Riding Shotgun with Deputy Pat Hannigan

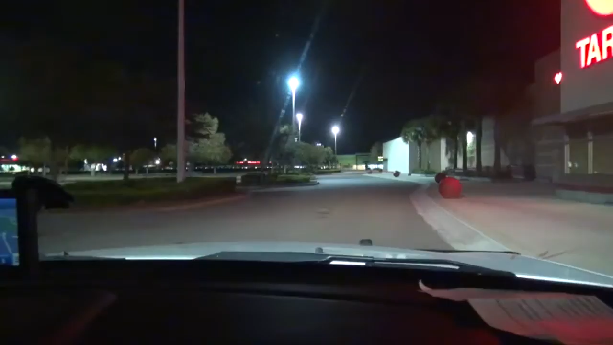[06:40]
So right now we don't have much info to go on. These businesses back up to where the car was last seen.
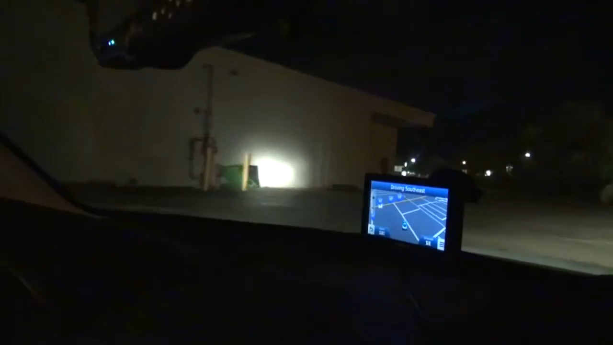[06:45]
So we're just checking out these businesses.
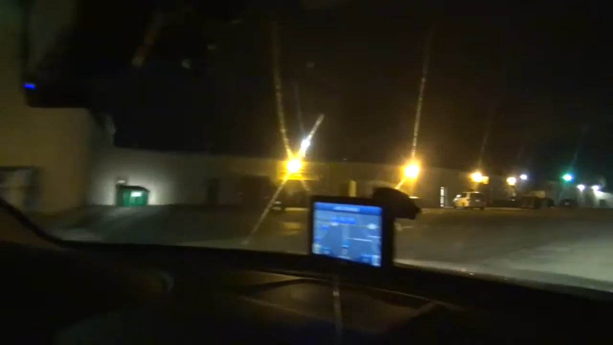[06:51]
See if we see anybody running or anybody walking by closed businesses that may match that description.